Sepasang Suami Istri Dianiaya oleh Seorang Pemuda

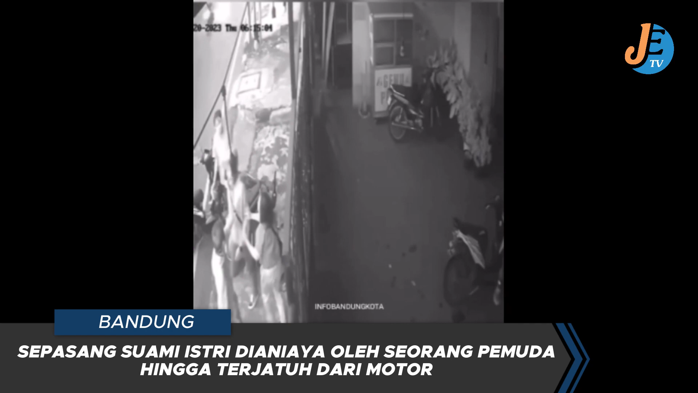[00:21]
Inilah video CCTV milik warga saat pelaku melakukan penganiayaan terhadap pasangan suami istri di pinggir trotowar Jalan Ahanasution, Kota Bandung. Dalam video CCTV ini, Pak Sutri tersebut tiba-tiba ditabrak hingga terjatuh lalu dianiaya. Kedua rekannya yang berusaha melerai malah diabaikan oleh pelaku hingga pelaku terus-menerus memukuli Pak Sutri tersebut.